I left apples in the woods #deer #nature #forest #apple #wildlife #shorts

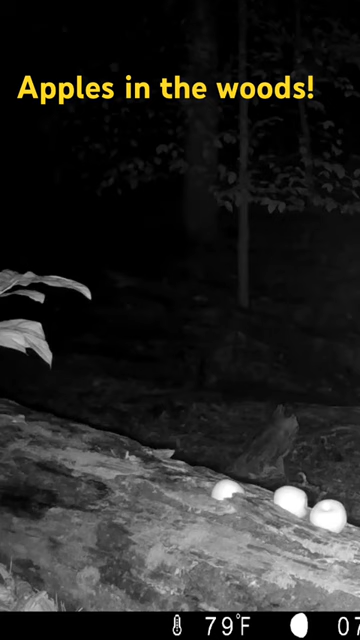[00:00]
What happens when you leave some apples in the woods? Well, two deer are going to eat them all, poop, and leave.